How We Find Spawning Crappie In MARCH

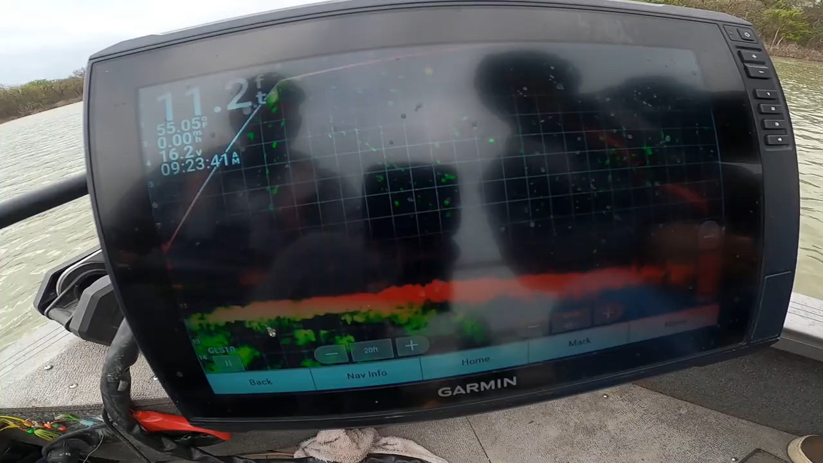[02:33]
On screen: water 55.05°F
Come on. You on him. Listen. 11 foot of water.
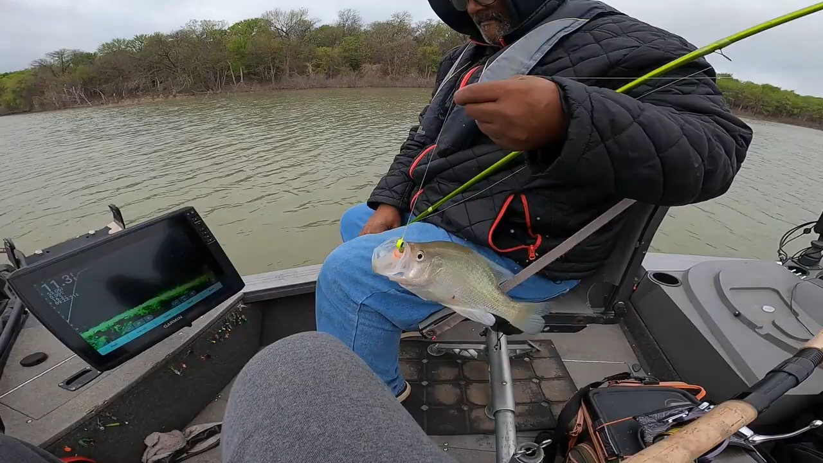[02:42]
Listen. I think they like orange. I think they like orange, man. He hit this orange BrushPile Jig. It's a nice fish, man.
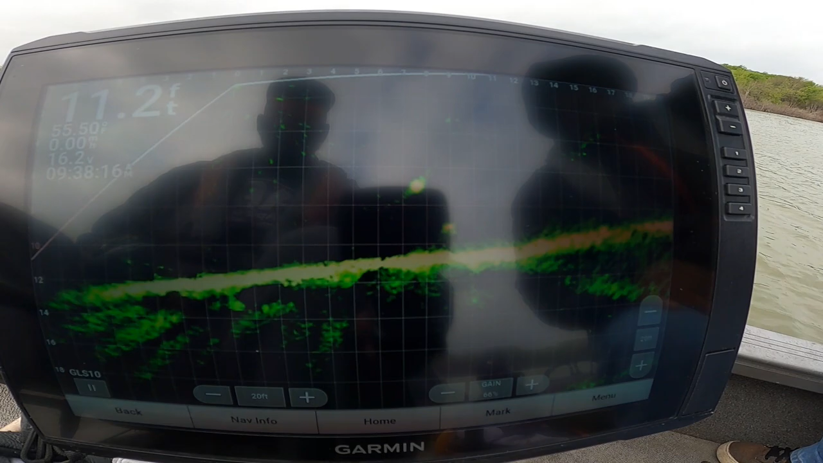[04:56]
On screen: depth 11.2 ft
You go to looking at that screen, Dad. See what I'm saying? Left.
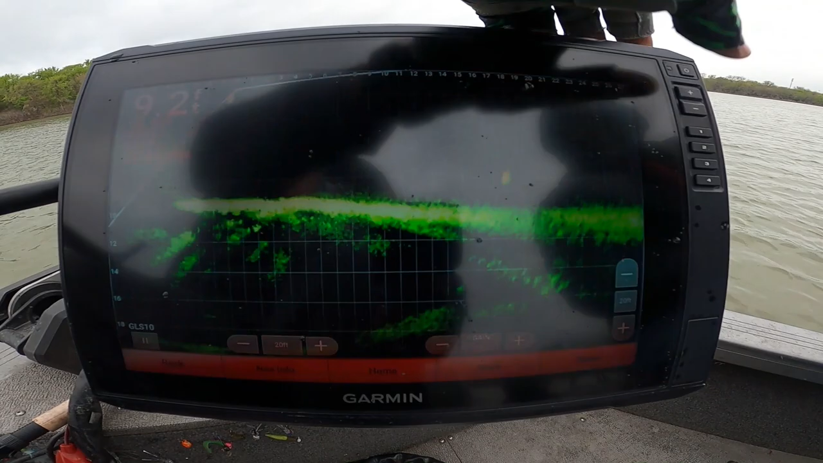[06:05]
We're going to get close to them before we drop on them. Dealing with the wind. But we found ourselves a little bit of wind block, so it's not just horrible.
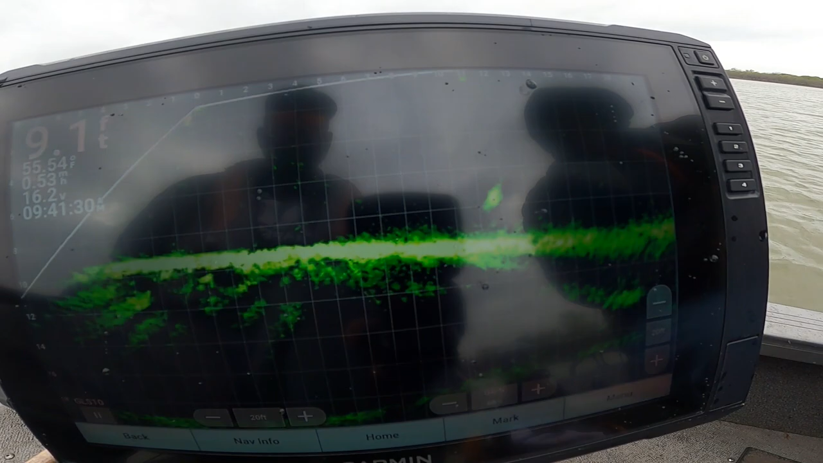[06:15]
Got a little bit of boat slap. Just drop it in. Yeah.
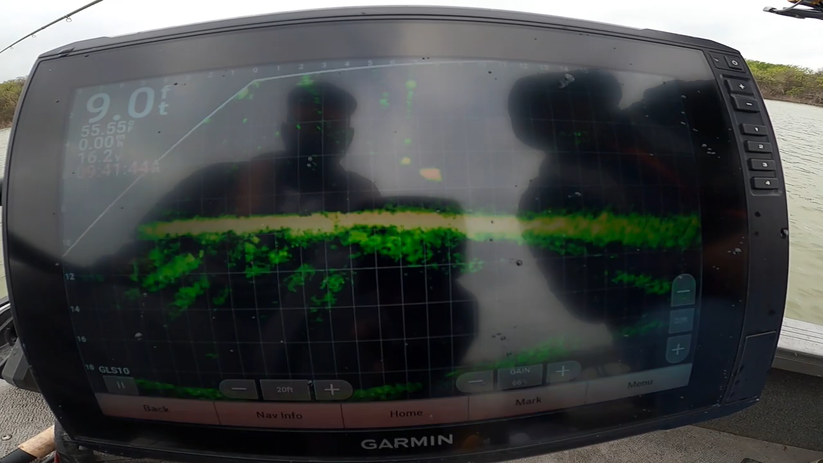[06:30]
Woo-wee! Slapped you and called you Jesse. Yeah, he hit it.
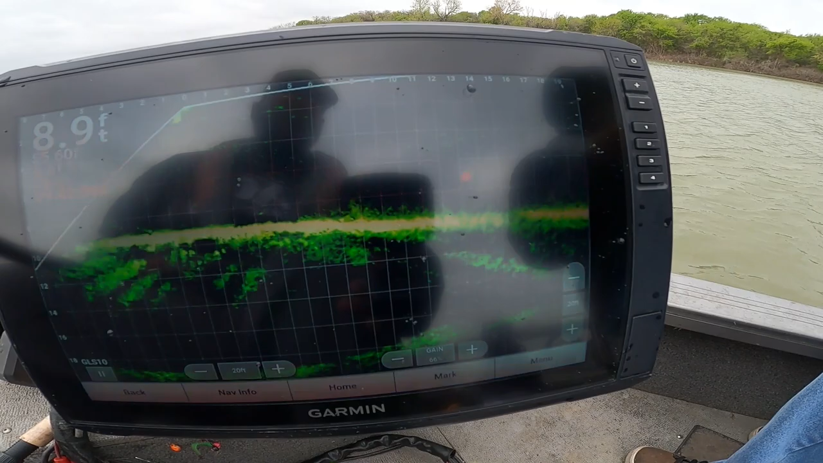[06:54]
On screen: depth 8.9 ft
You get that jig out of here, Jesse. Yeah, he came for it. Now, that... Now, he came for it. Listen to me. That's the fish. I'm on the fish. I just want y'all to know, guys. So, I was making sure I recorded Dad's reaction, but I was watching that fish at the same time. Let me tell you something. He ain't went nowhere. Regroup. Let's see if he'll do it again. Yeah. He was so nice. Don't drop. Don't drop. Don't drop. He was so nice.
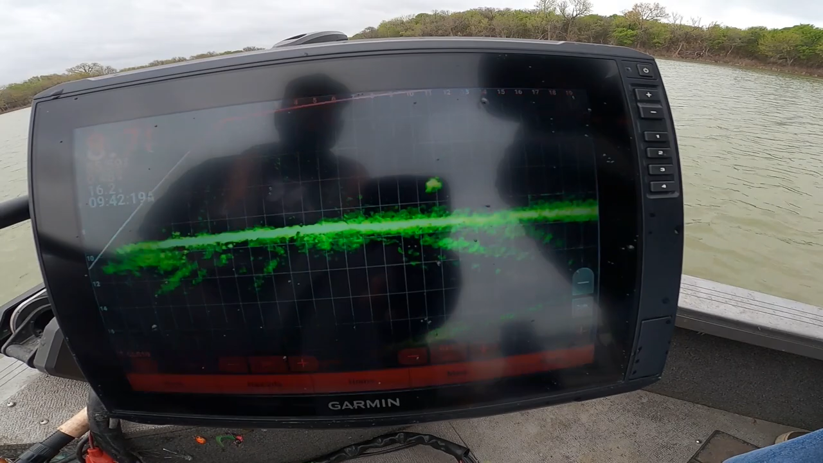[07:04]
Would he do it twice? He'll do it twice. Let's get to about seven foot of water. I mean, seven foot away. Left. Left.
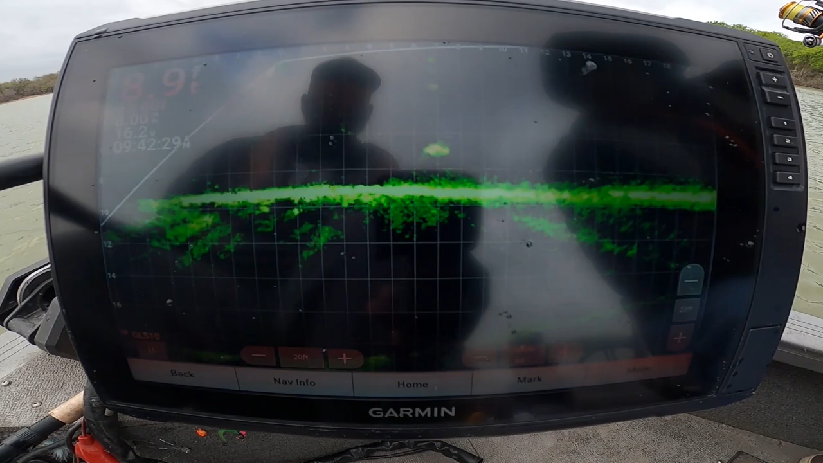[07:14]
He did it twice.
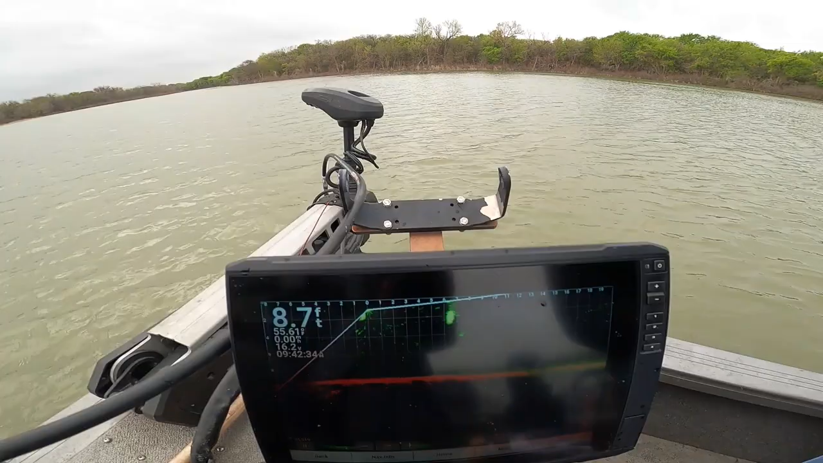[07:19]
On screen: depth 8.7 ft
He did it twice. And that's a man, too. He... He... He did it twice. He did it twice. Yes, sir. Whee! Mm-hmm. Mm-hmm.
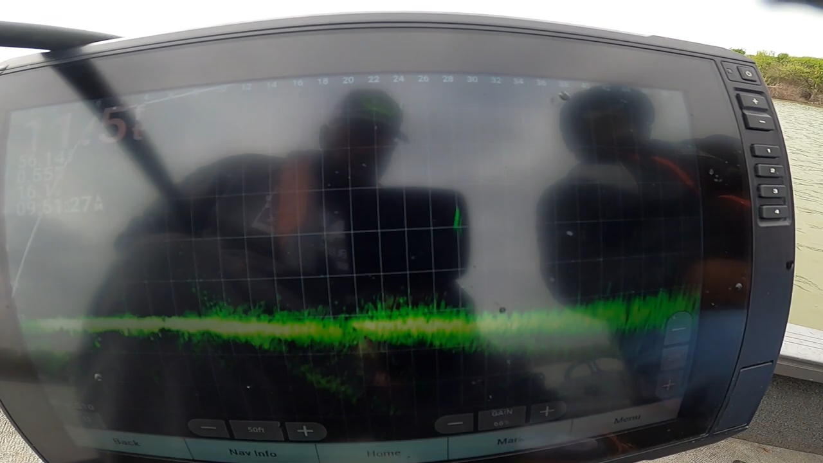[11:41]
But we're approaching another fish, man.
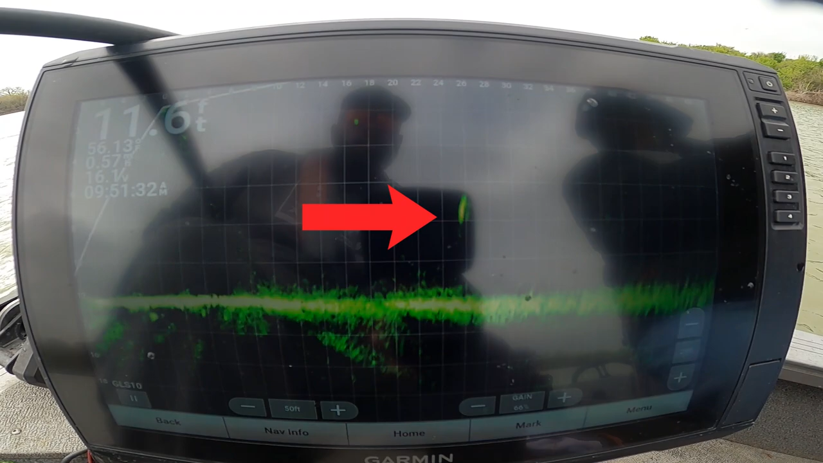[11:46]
Again, we're going to approach slow. And dad's going to drop when you get to about 7 foot.